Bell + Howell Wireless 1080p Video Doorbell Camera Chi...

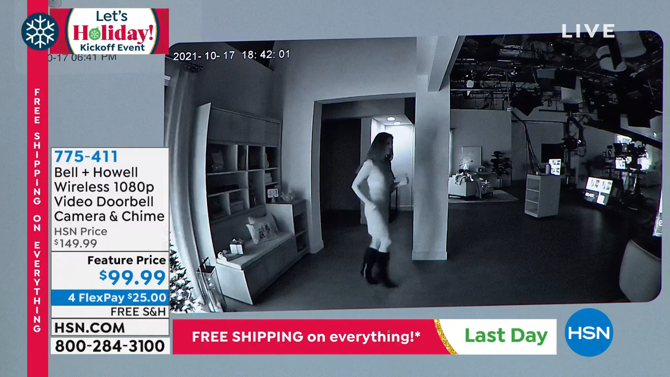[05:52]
Shannon, you're still illuminating, even though you're probably now 10 feet away from it. And that's the thing. It's automatic and it's simple. It's also a wide angle, a hundred. Where'd Shannon go? Oh, there she is. So you can see everything. It's that detail having that 1080p.